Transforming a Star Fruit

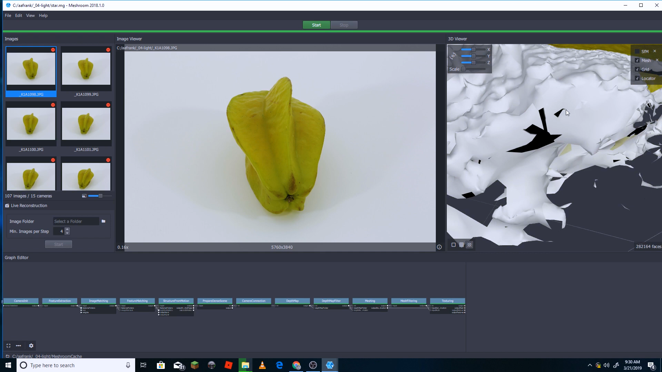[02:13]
background to understand the camera positions as it was trying to
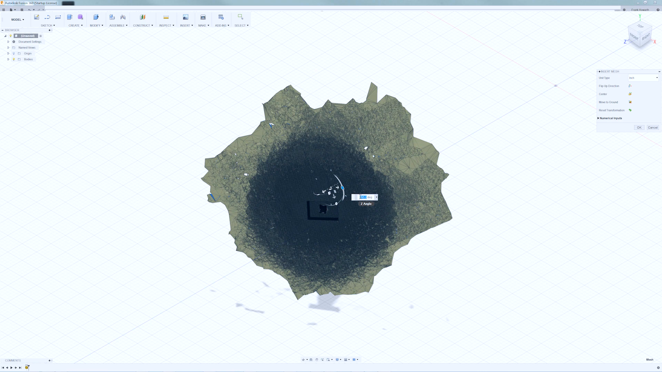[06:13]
this point I had a model that I could bring into fusion 360 and start
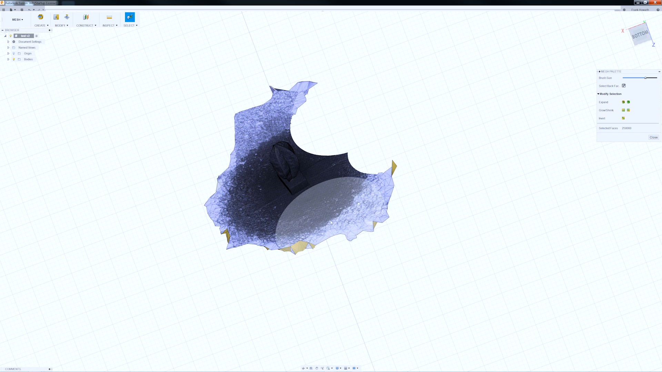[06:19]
to clean it up so I cut off the parts that I didn't want and you can
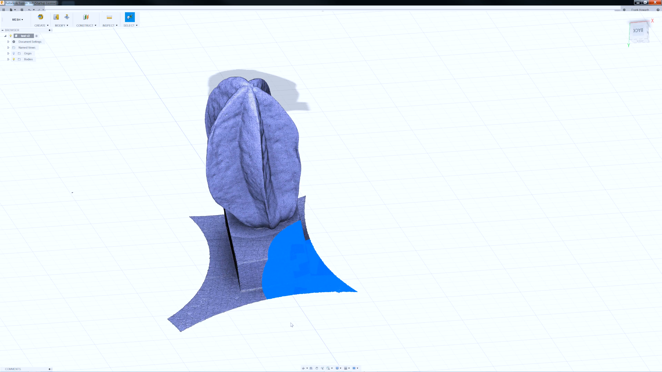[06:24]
simplify the mesh so I simplified that quite a bit as
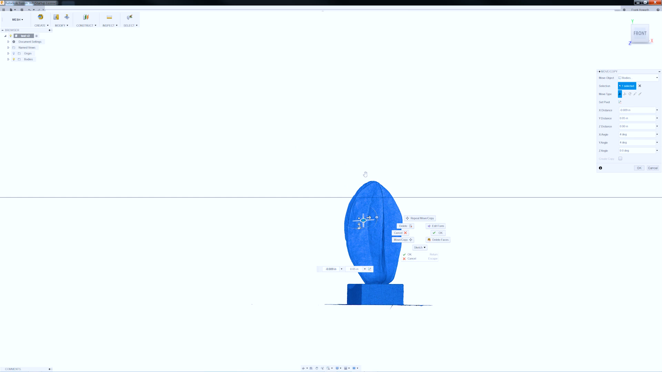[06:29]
mesh room gives you a very dense mesh of your object which is really nice because
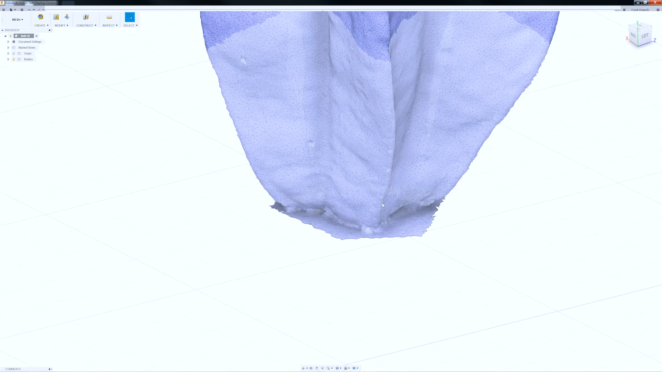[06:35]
it's detailed but fusion has a hard time dealing with that if you want
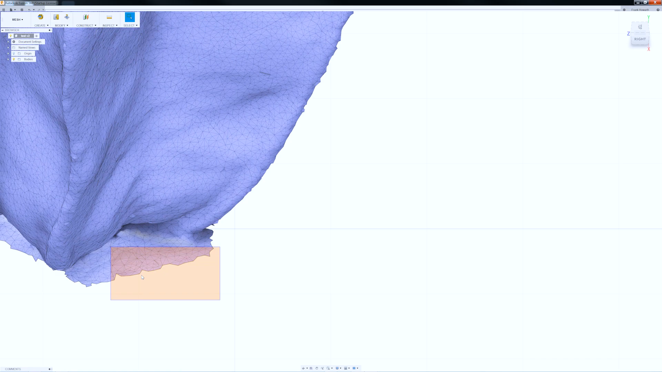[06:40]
to get fusion to do boolean operations your model has
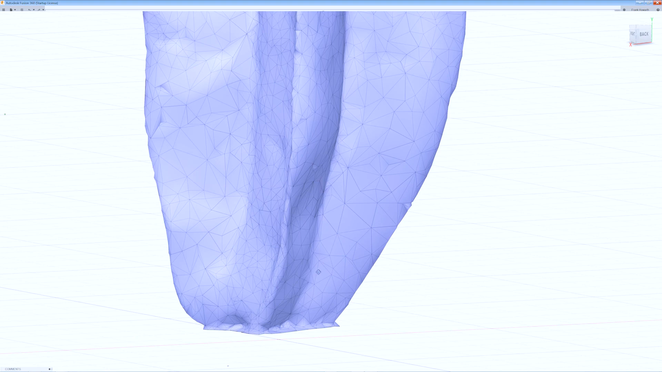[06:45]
to be set to a certain type and it needs to be below 10,000 faces
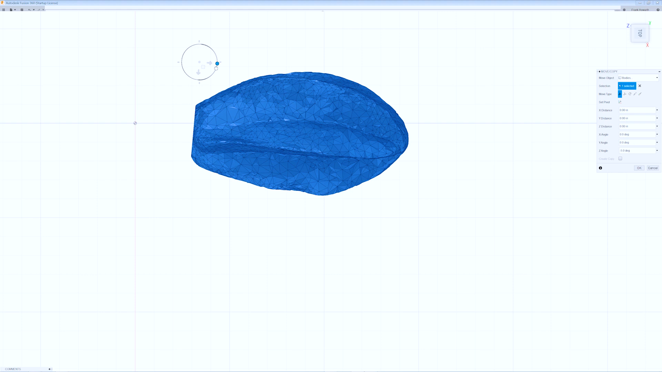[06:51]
which is fine for what I'm going to be doing with it but it meant simplifying it quite a bit from what I got from mesh room